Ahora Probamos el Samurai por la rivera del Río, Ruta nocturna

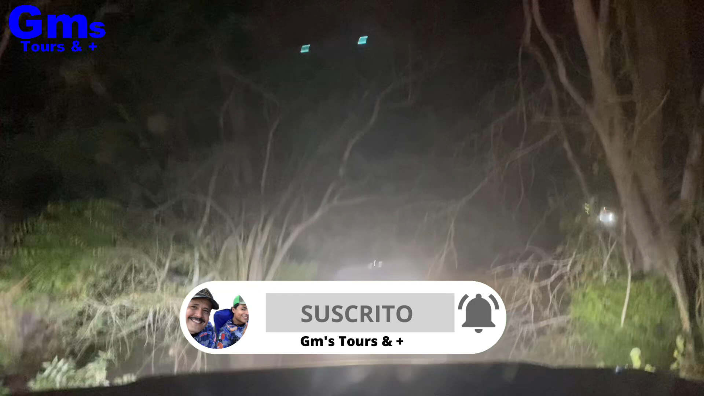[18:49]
Pero los caminos que conocíamos ya no están, entonces andamos siguiendo las veredas que encontramos a ver cómo salimos de aquí. No andamos lejos, pero andamos bien enredados. Aquí vinieron a avisarnos que aquí adelante hay una curva muy cerrada, hay un árbol que se cayó. Y fíjense, hay que ir de frente, luego dar vuelta ahí 90 grados.